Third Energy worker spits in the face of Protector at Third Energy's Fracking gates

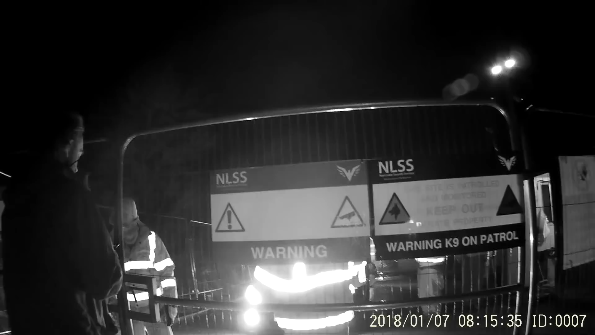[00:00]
The next time you hit my car, I'll drop you.
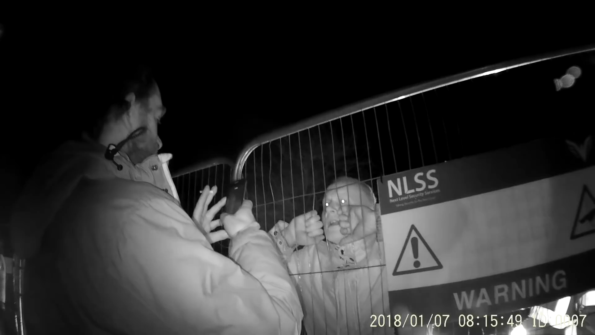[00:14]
Really? Yes. Go for it. Fuck off. Spitting on me, are you? Wait till I get out. Come on, then. You filming that? Yep.
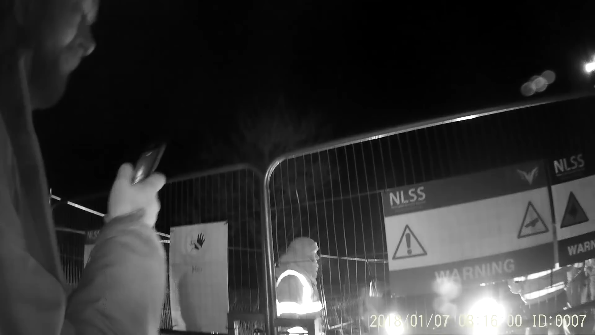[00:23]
Spot on me. Wait till I get out. Is this a-looking in my car? Wait until I get out.
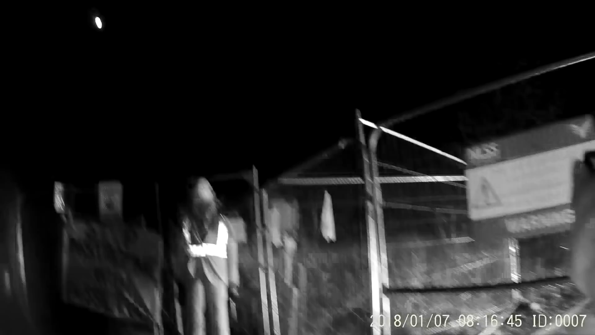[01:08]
I've got your filthy spit on my hand.
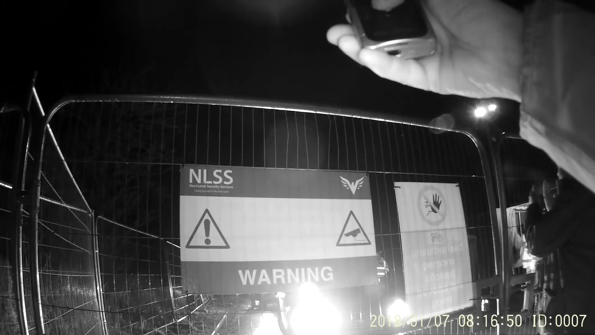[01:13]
Dirty animal. Dirty animal.